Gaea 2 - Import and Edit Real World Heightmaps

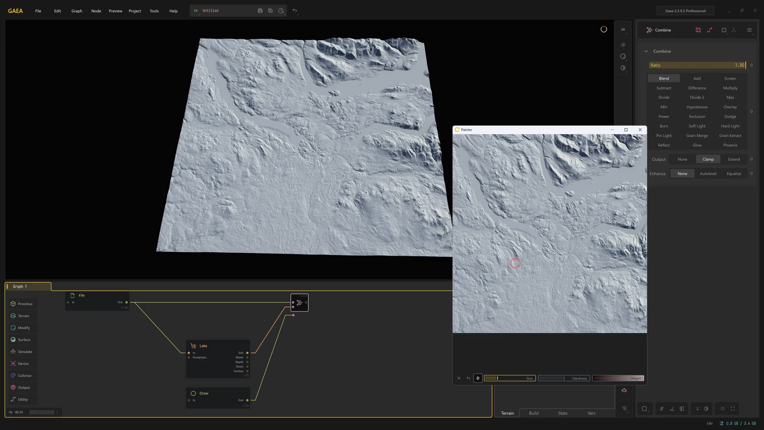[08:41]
And that's it. That's how we can mask out rivers using the draw node. Let's close this down. The one thing that you may have noticed is that the river here is actually going above the landscape, which looks a little bit odd. That's not what we're looking for. So to fix that, what we can do is from the combine node, we can drag out again and just add another combine node.
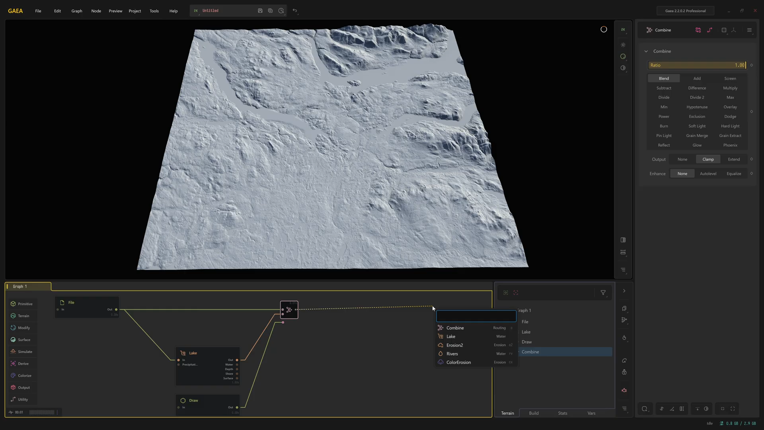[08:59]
From the draw, drag off. And this time don't place it in the mask. Place it in the second input socket. And now change in this combine, change it to subtract.